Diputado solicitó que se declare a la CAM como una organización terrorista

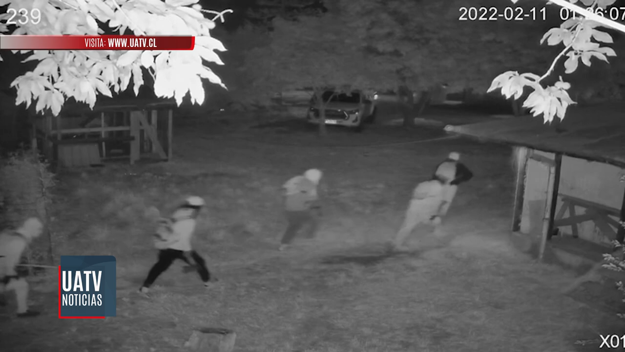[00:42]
Durante las últimas semanas prácticamente se producen dos atentados diarios. Hay un aumento significativo en atentados incendiarios, ataques armados y usurpaciones.